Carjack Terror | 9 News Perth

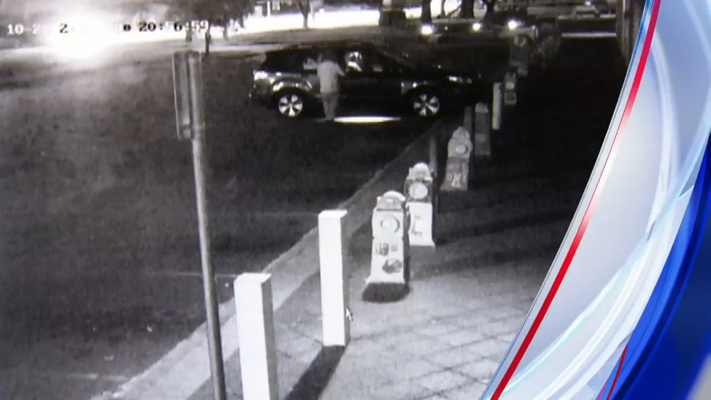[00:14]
Out of nowhere, in complete darkness, a figure runs to James Lowe's car, there's a struggle and he's thrown to the ground.